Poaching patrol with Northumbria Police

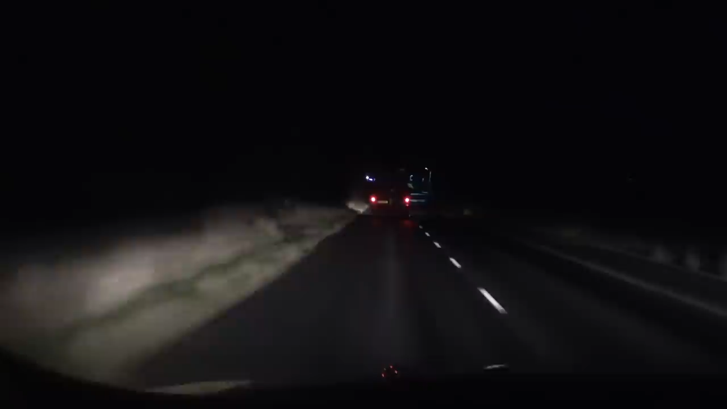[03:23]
Ian spots a van, one of the types of vehicles they look out for as they are often used in quad bike thefts. Control from 1071. It turns out the van is registered to a house in the area so we move on. Throughout the night there are other reports of suspicious vehicles. A volunteer calls in a car on a remote road but it's just three young men getting stoned.
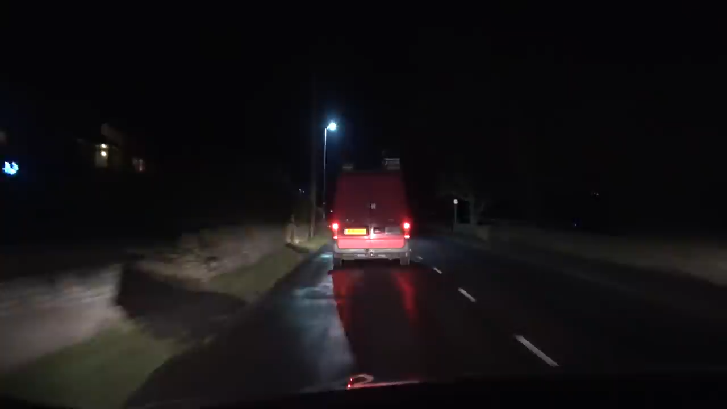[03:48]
So far no sign of poachers.
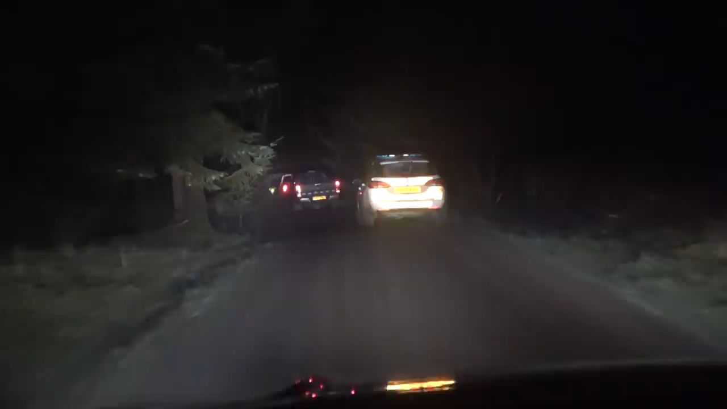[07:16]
About 20 minutes later we're at the location. We're not the only ones there. Another two police cars and two volunteer vehicles.